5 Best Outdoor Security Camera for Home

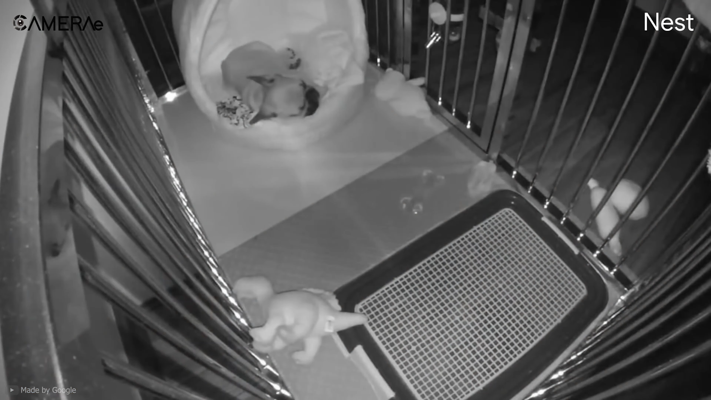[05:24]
and the night vision with HDR makes sure you can see outdoors clearly. Operated by a powerful battery and being wireless, you can set up this outdoor surveillance camera anywhere you need and keep everything under your monitoring.